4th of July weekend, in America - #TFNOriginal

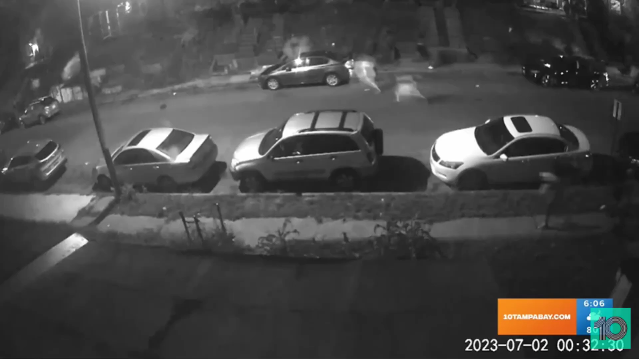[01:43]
surveillance video shows the chaos after a deadly mass shooting in Baltimore cups